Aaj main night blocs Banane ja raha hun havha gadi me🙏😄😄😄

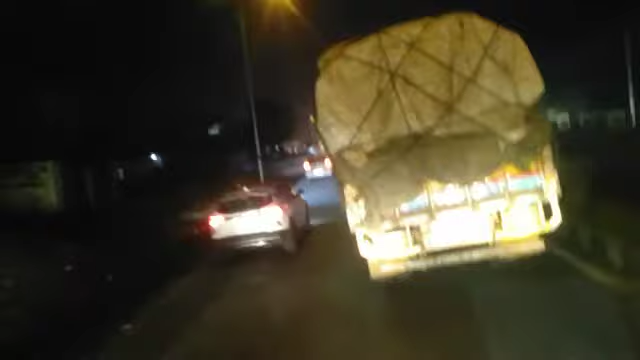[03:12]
आगे की ओर वड़ते हुए जा रहे हैं
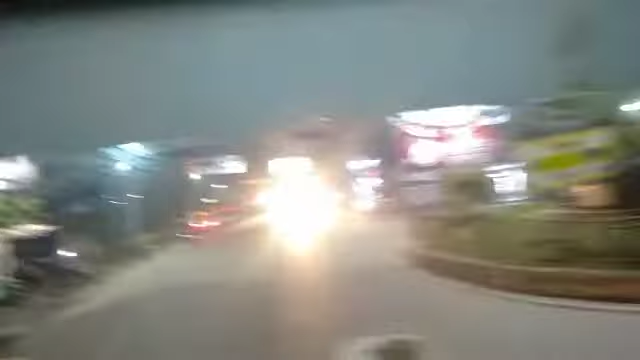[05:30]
यहां पास हाईबा में हम लोग अब करें फीला करने के लिए और देखरेंगे अभी रास्ता करें अब
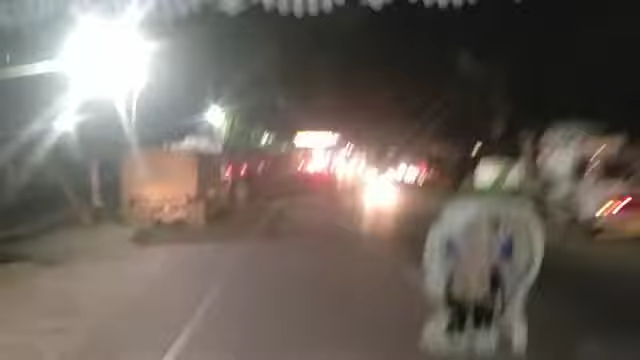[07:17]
खेलगाओं चाहूँ पहुच्छें हम लोग देख पार हो हापस आगे में घंजार भाज से दिख रहा है छिशपेशल
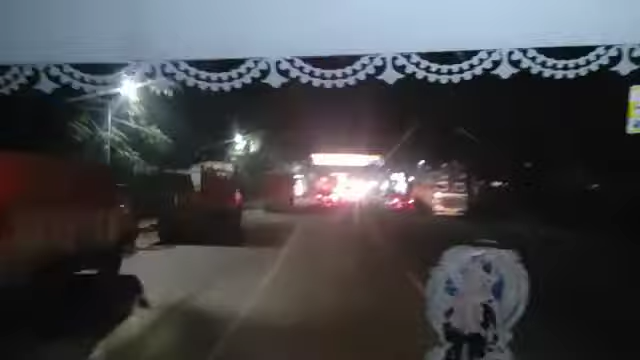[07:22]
ब्याने करीदी से और जब हम इस रोड में हो करके चले यहां
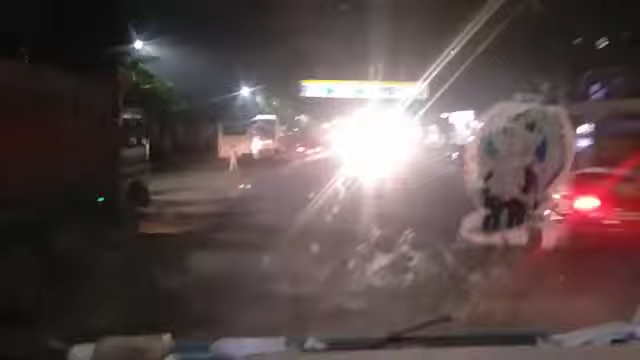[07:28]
से अ�
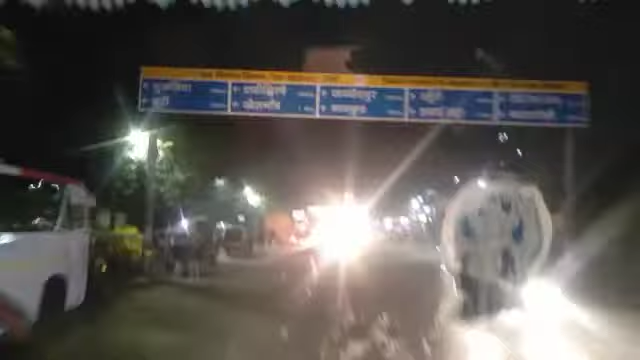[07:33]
लेकिन आप देखते हैं यहां से कंटिनियू आप लोगे बने रही है अभी को तरह हम उड़ते हैं वाया सेट जाएंगे अभी हम लोगी से बूड़ेंगे
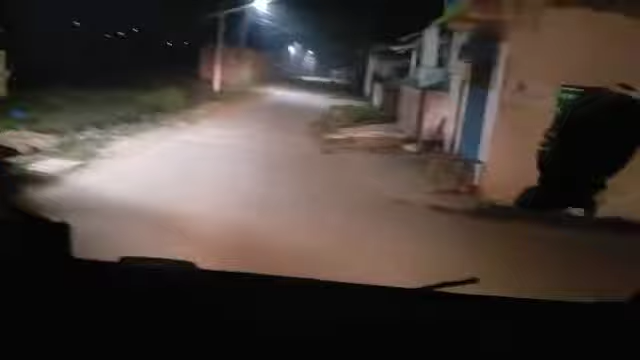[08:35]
हम लोग फाइनल यह भी पहुचने वाले हैं हाइबा में डश्ट लेकर के आ रहे थे यहां का रास्ता देखिए जहां टेक्टर
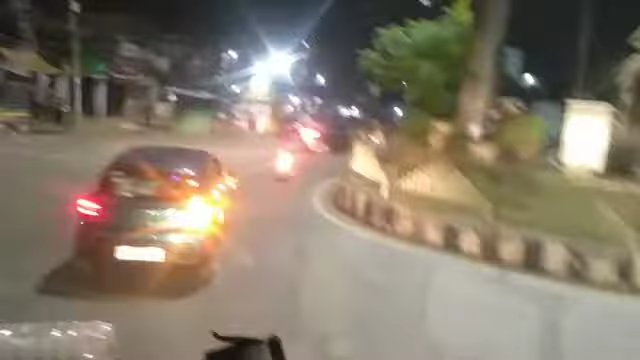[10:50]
मोड बुटी मोड से हम लोगा भी रिटन अपने घर की ओर जा रहे हैं तो नजारा इस परकार से हैं देख र